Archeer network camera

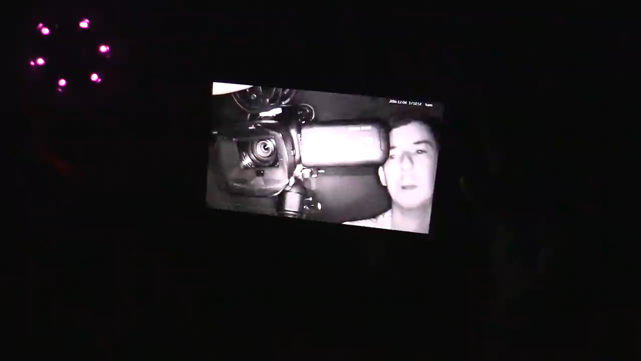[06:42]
Now, my face looks a little bit overexposed, but that's actually just the camera, I think, because when I look at my phone using my eyes, it doesn't look so overexposed.
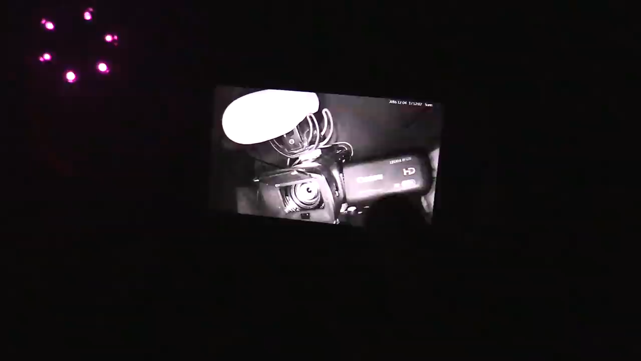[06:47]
But yeah, you can see it works quite well in the night as well.
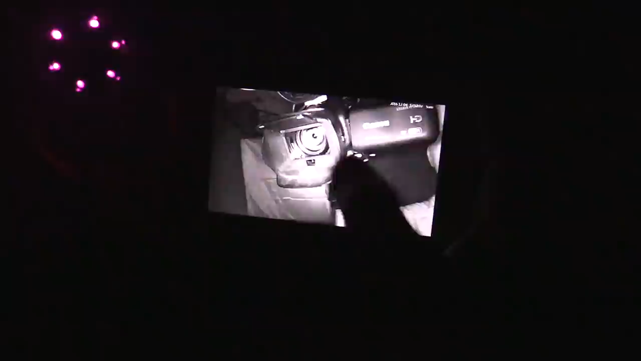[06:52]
And you'll notice it will adjust the brightness or the exposure of the image.